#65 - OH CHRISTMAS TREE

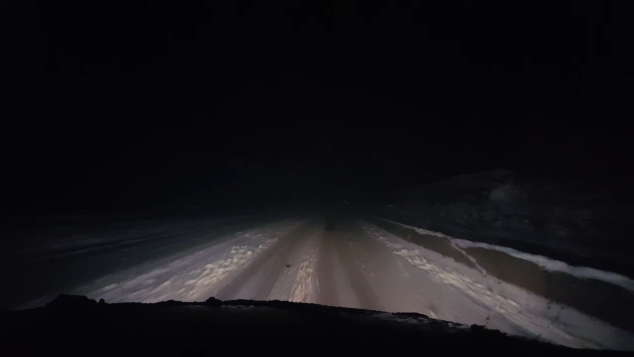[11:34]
oh there it is it's snowing we got about three inches so far yay i think this is the beginning of winter in tahoe it's the beginning of no not seeing the ground for six months